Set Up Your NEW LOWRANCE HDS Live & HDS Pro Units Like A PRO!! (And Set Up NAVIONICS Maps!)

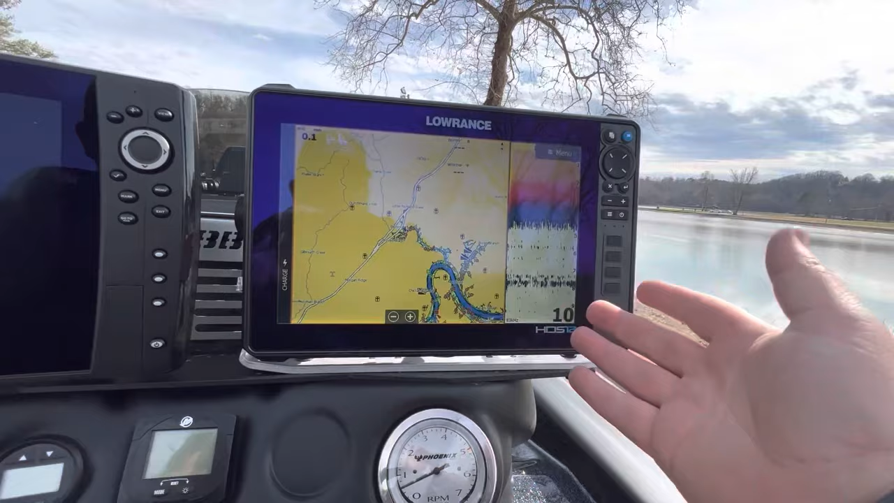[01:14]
So as you can see, I've already kind of, uh, you know, set up my screens here, but the first thing that I want to do with my,
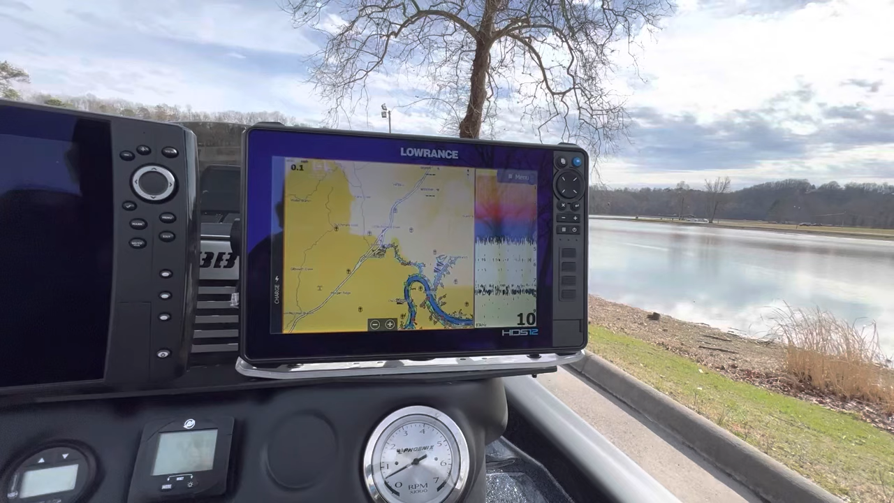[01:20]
my Lowrance graphs is pick the, the screens that I want to use on a regular basis, you know, which ones I need to put on the presets and all that. So I'm going to show you how I do that.
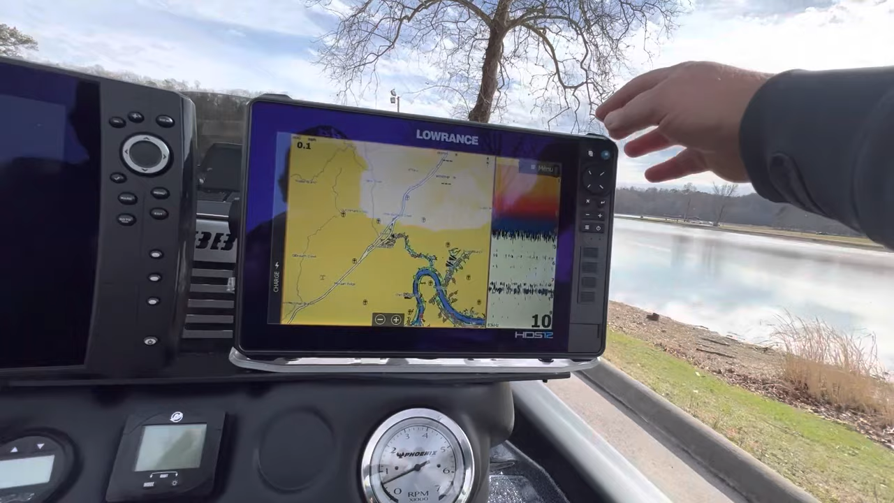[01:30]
So as you can see, I've already got one set up.
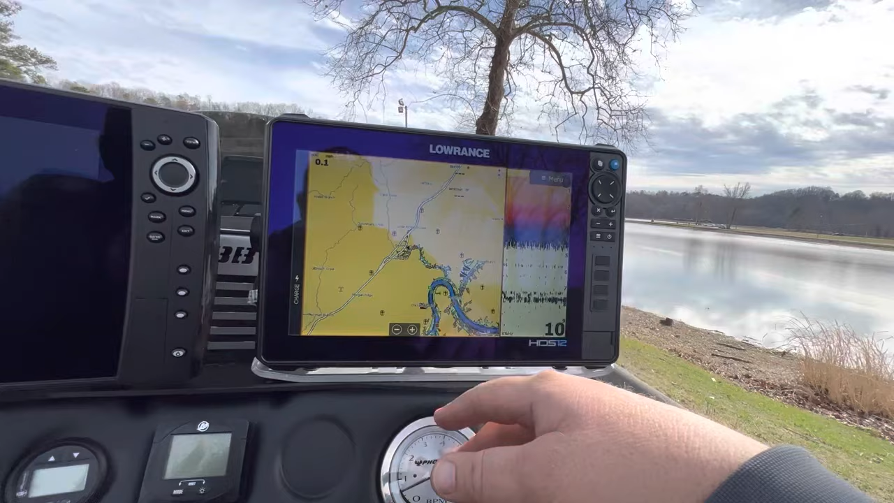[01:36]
This is one of two screens that I like to have on the presets on my, my Lowrance here at the console.
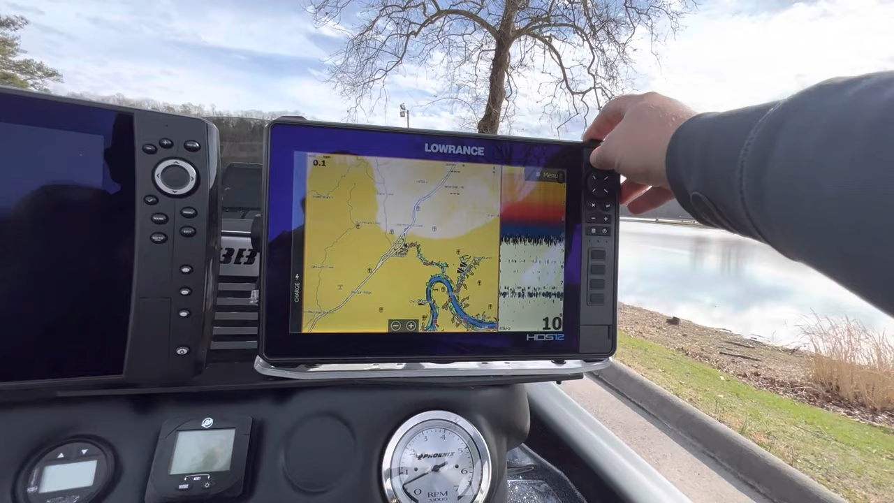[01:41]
But what we're going to do is we're going to go to pages. All right.
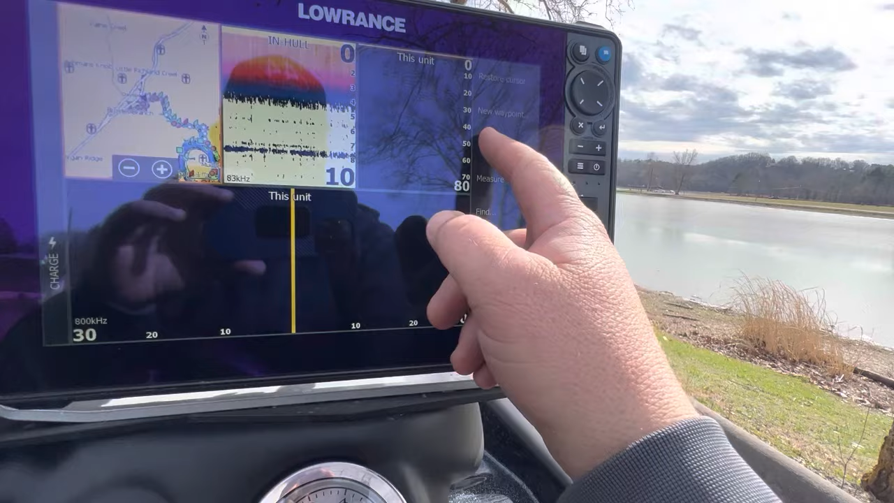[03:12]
All right. So from here, what we're going to end up doing is we're going to put our overlay data on,
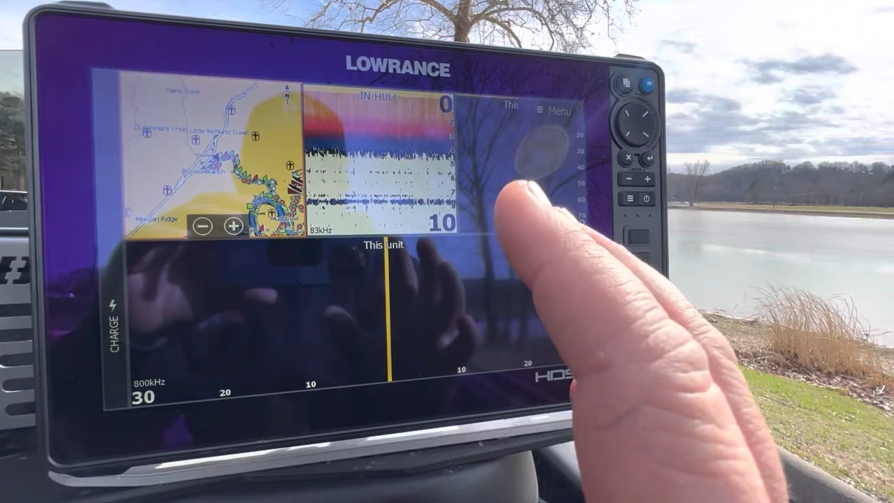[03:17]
uh, first, I want to make sure that, that this is kind of the spread that I want.
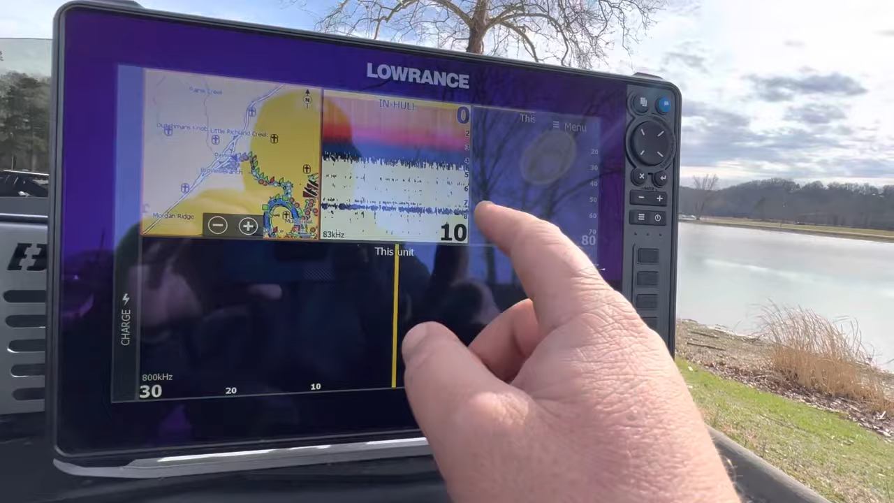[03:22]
So, uh, you know, I might go here and a change, adjust the splits here.
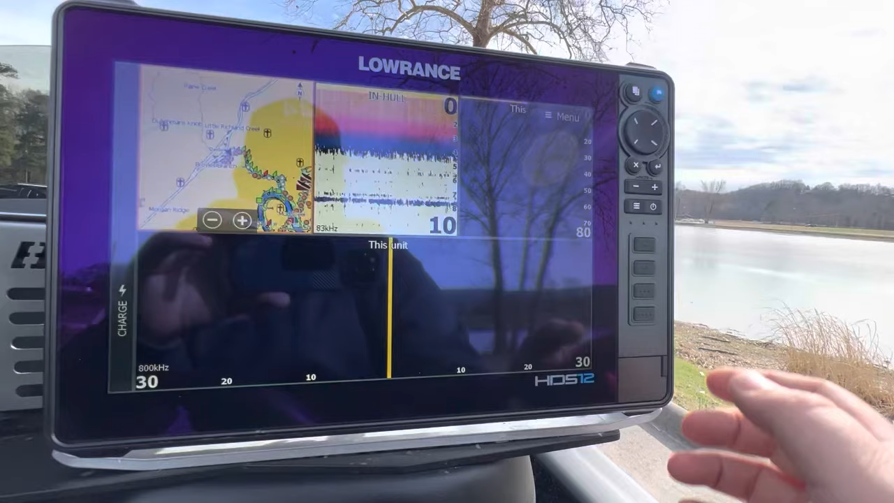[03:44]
So I'm going to go ahead and save that. The next thing we're going to do is we're going to put on our overlay.
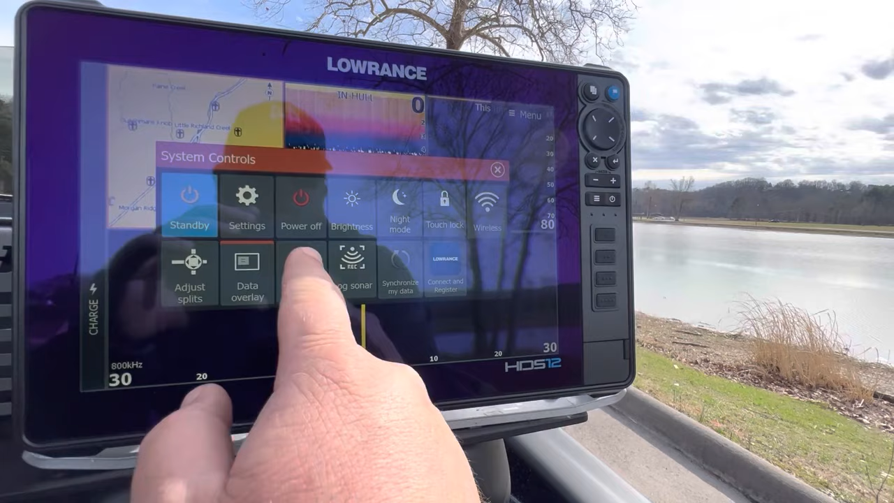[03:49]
So we're going to say edit overlay, go to menu. We're going to go add. Okay.
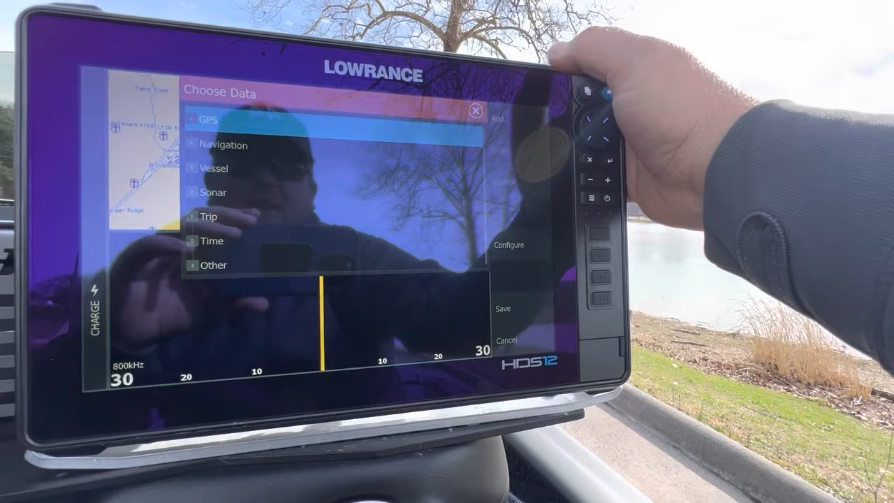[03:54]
So the first thing I'm going to add is I want to add our, um, speed over ground. Okay.
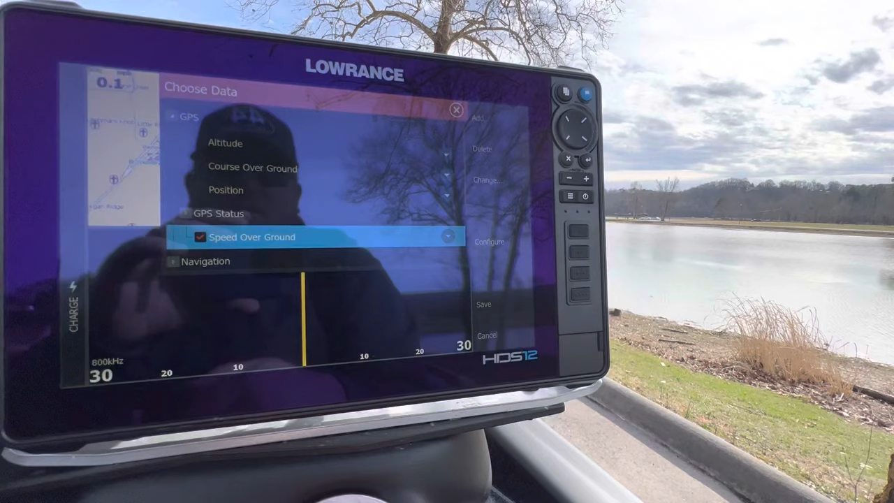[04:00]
So that's going to be our speed on this page. The next one that we're going to do is we are going to do sonar.
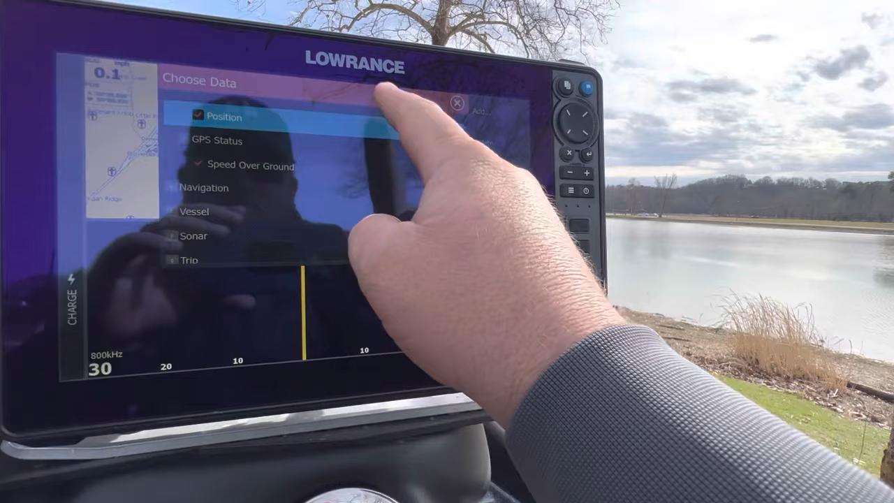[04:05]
Okay.
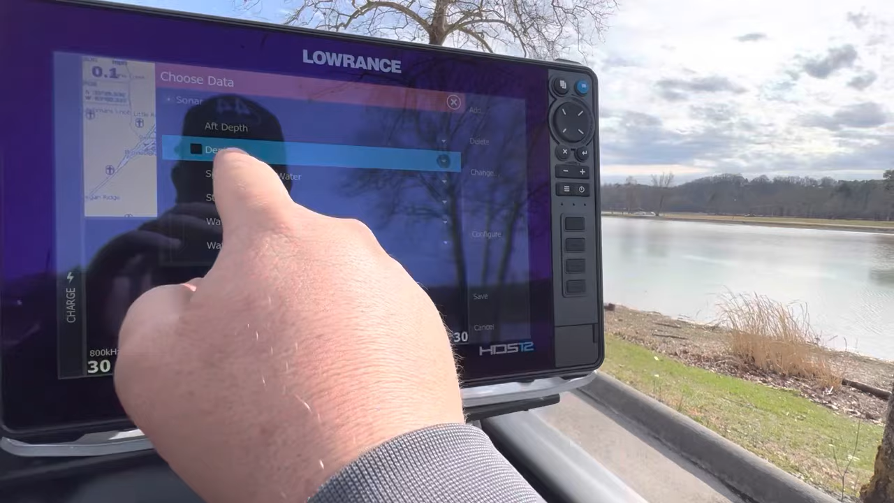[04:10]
We're going to do depth and water temperature. Those are two that are very important. Um, and then we are going to do time. Time is super important for tournament fishing.
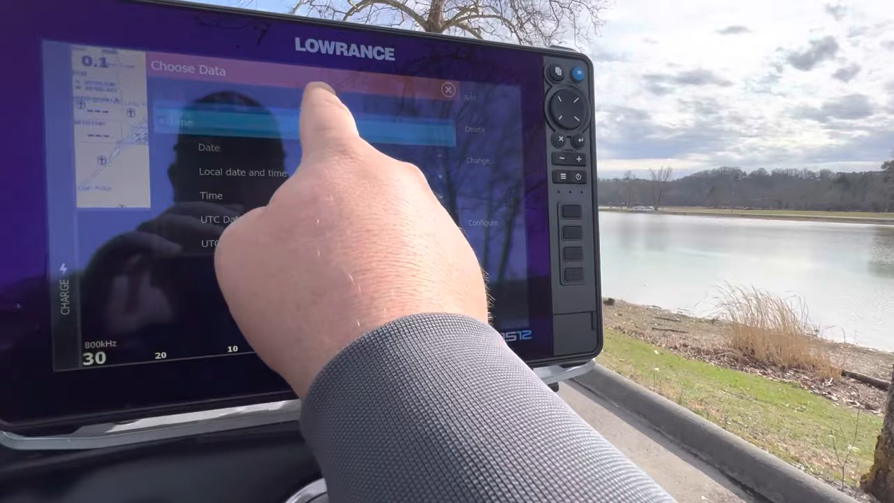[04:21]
I'm going to choose time right here. Okay. So those are the main ones.
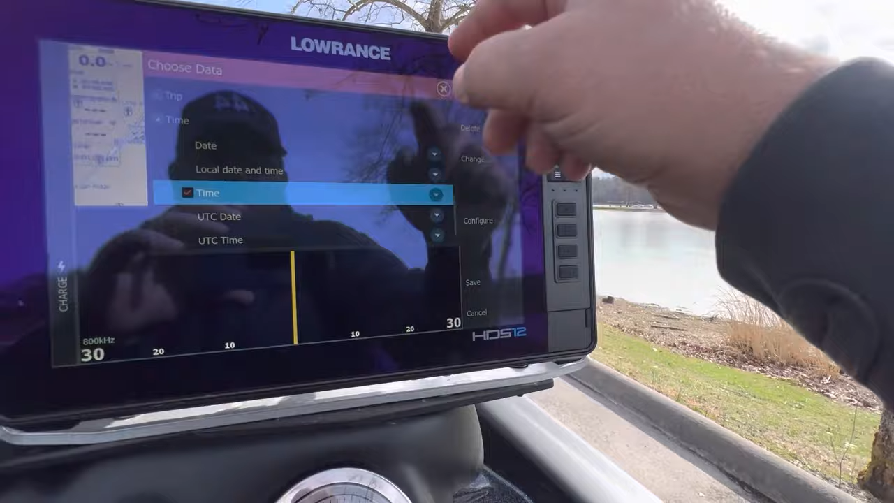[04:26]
And, uh, you know, we're also going to do the,
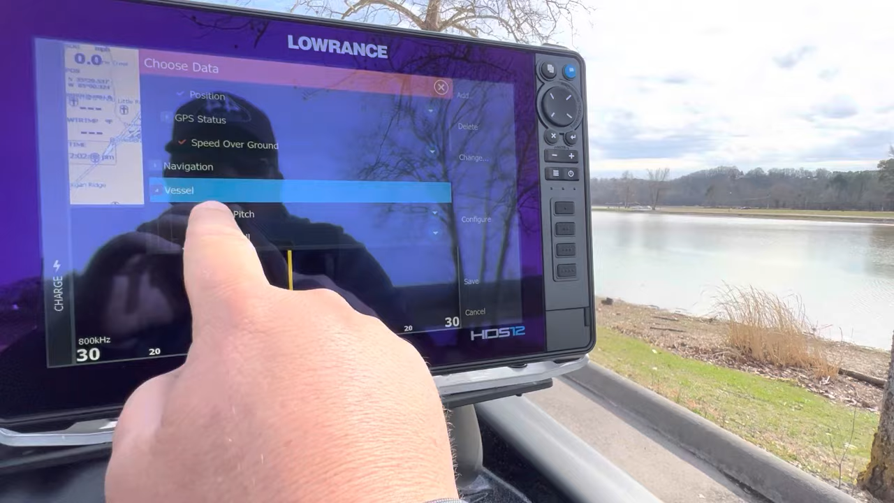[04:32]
where is it again?
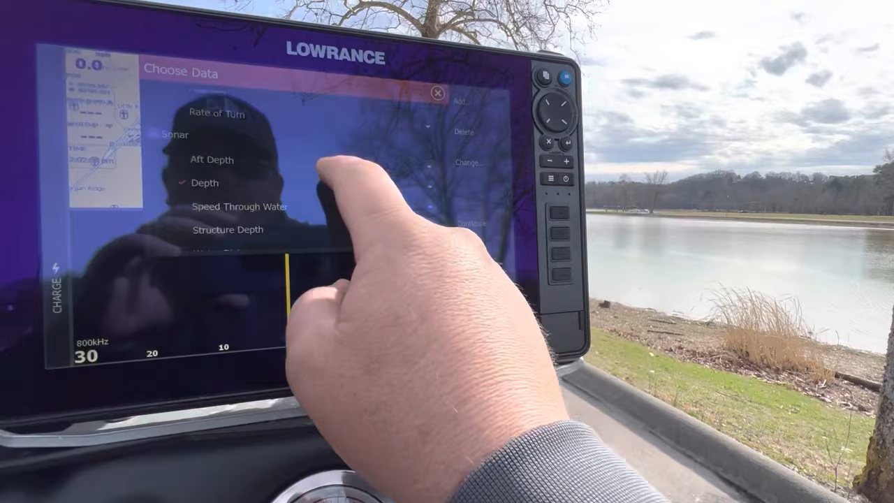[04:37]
I forget where we put it other supply voltage.
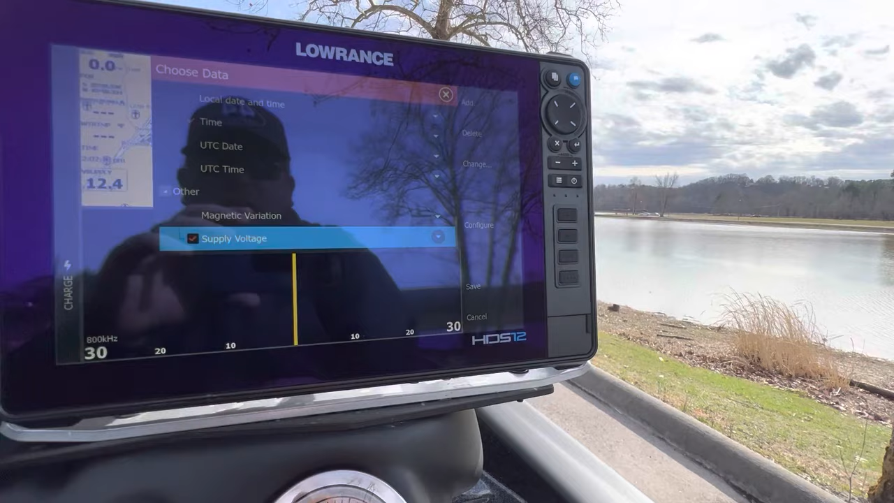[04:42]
So we can keep an eye on the, the voltage. So you see that. So we're going to exit out of here. So we got everything right here.